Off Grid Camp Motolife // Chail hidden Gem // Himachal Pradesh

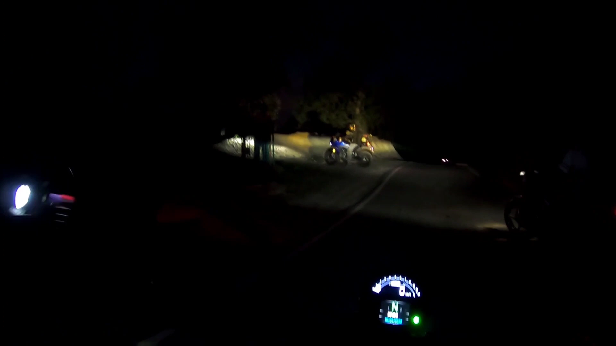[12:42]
सो ये है जी हमारी लोकेशन। गाड़ी थोड़ी पार्क करते पहले।